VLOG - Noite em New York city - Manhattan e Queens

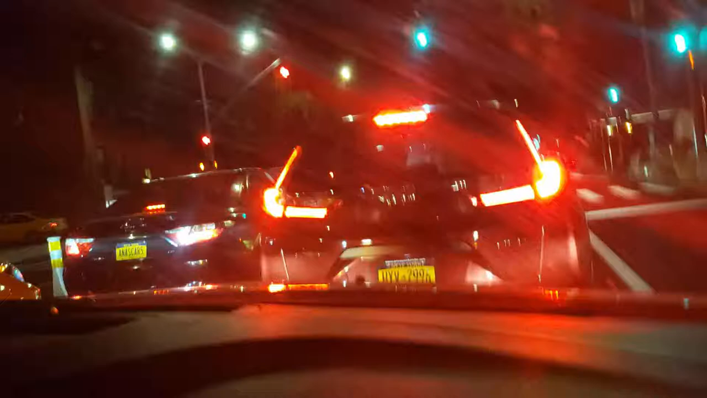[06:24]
Ó, super típico, né, essas entradas de prédio. É. Esses prédios são super típicos em New York.
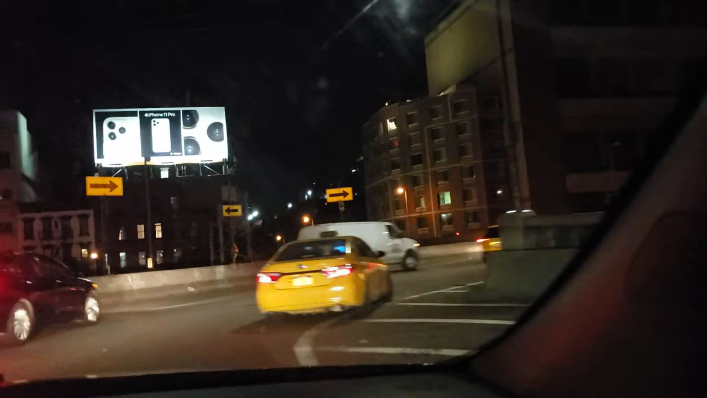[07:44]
Ah, não, gente, para. Brooklyn Bridge! Seus motherfucker! Gente, é verdade!
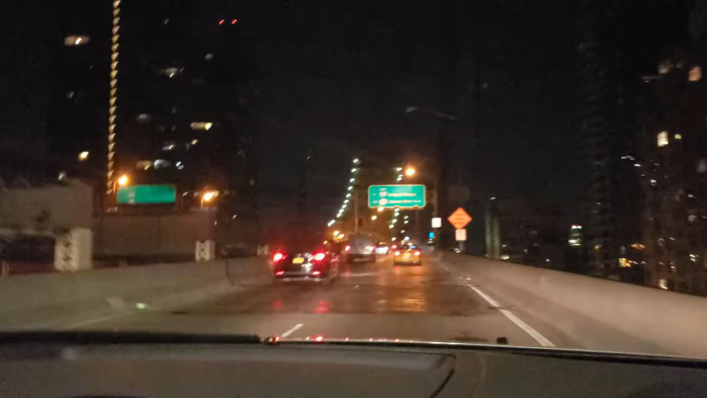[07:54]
Olha lá! A gente já passou por aqui, mas passou meio rápido, assim, não foi nada. Olha lá!
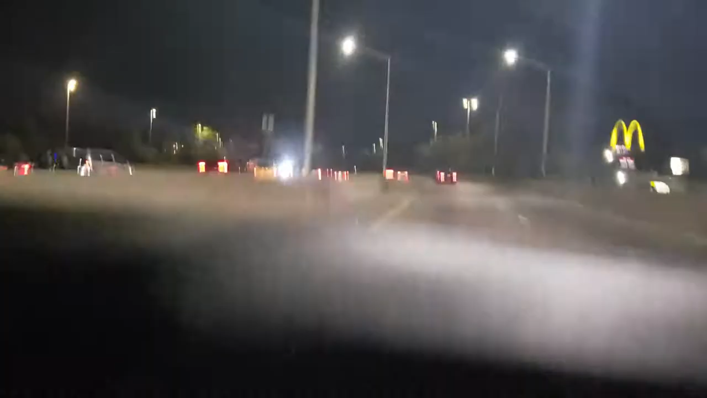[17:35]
Tipo, foi alguém mal falou. Ou a Madonna, acho que foi a Madonna. É, acho que foi a Madonna que tentou comprar ali e não aceitaram ela. Tipo, por algum motivo. Olha os Need for Speed aí, ó. É, você acha que não existe? Existe sim, é verdade, ó. É lá, meu. Olha o roubo, olha lá o fogo no cano de escape, fogo no rabo, cara. Olha lá o cara, gente, que louco. Tá saindo fumacinha de trás do carro.
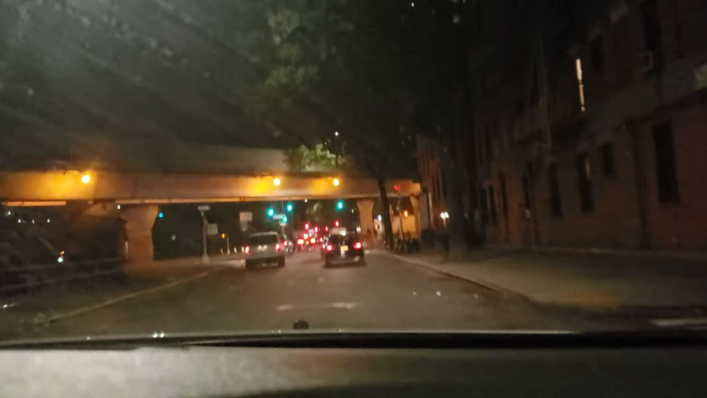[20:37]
Ah, amor, você turn right on Borinquen Place. Yeah, right here. Lembra que a gente andou aqui a pé? É.